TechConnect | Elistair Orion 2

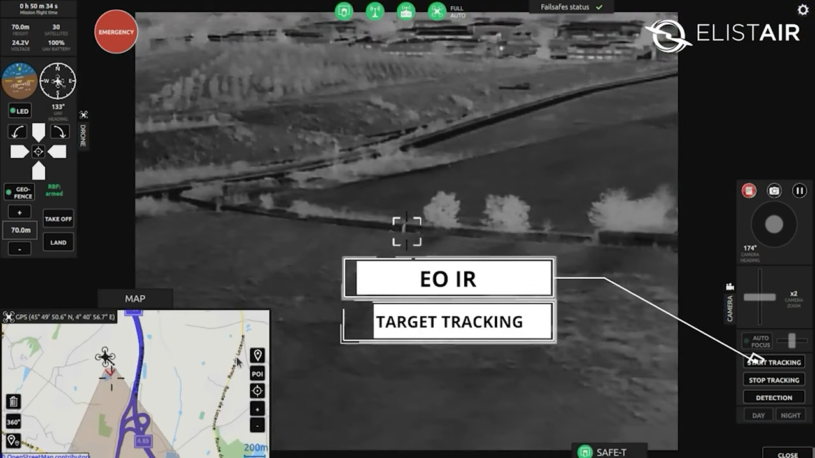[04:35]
a few other options that we have would be your next vision raptor as well as an xqt with an